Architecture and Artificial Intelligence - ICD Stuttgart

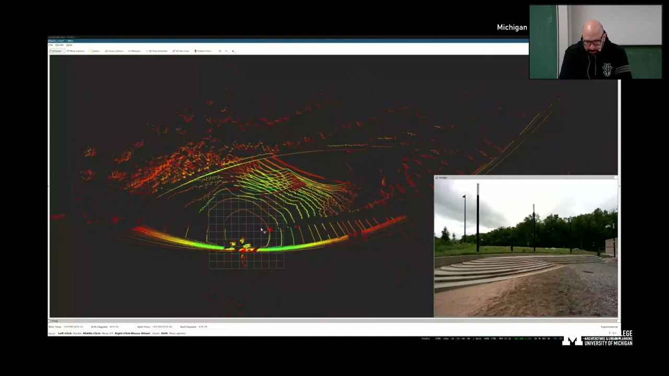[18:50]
This is actually how the robots perceive the robot garden. This is a lighter video of the site. And I was always fascinated about the fact that machines see the world so differently than we do that this kind of psychedelic color fantasies that are,
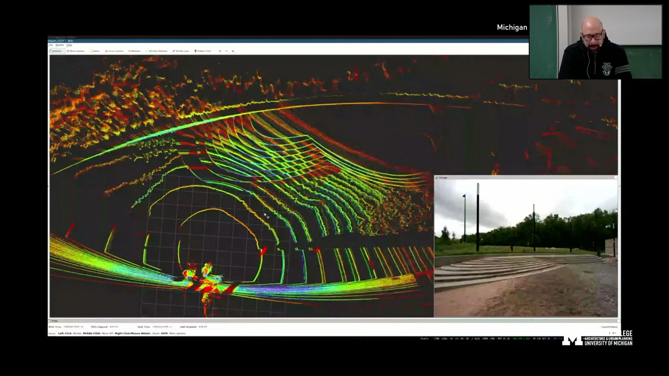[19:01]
of course, they have a reason why they have these colors.
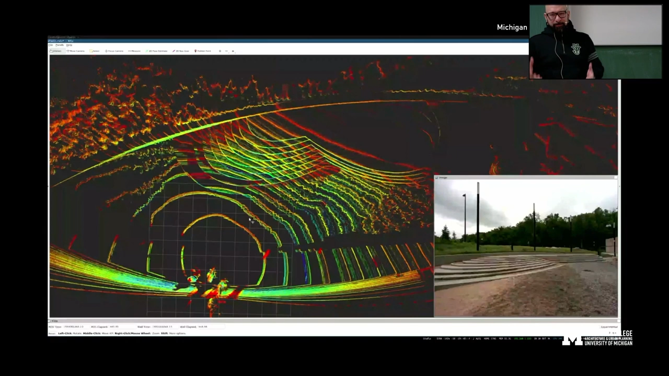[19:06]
There's a logic reason for that, but it's still beautiful in some way, shape or form. It has an own aesthetic to it.